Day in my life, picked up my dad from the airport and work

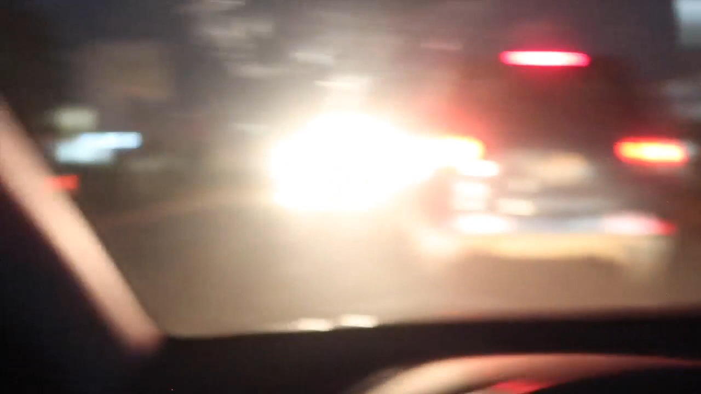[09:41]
rory junction and this is where the traffic starts from today so driving at this basically this is what we are doing on the road
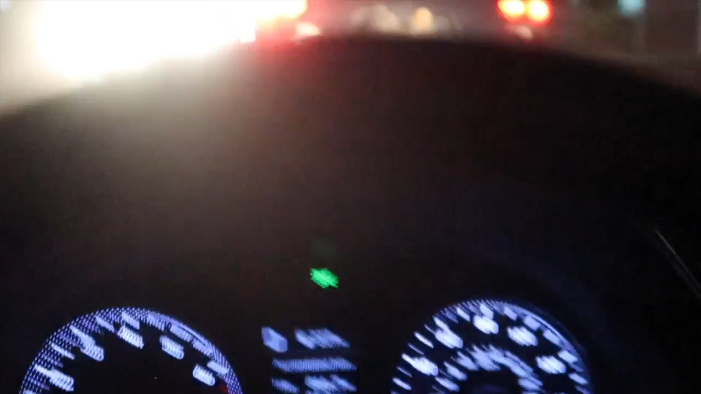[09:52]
and like i'm literally moving but that's all we are doing and yeah so the other side is free but